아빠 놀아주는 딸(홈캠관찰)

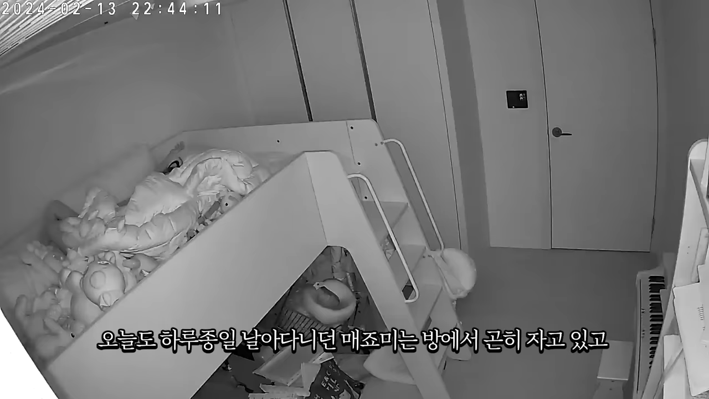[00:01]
늦은 저녁 어둠이 깔려있는 우리 집 오늘도 하루종일 날아다니던 메조미는 방에서 곤히 자고 있고 메조미가 잠든 틈을 타서 집을 치우고 있는 두 사람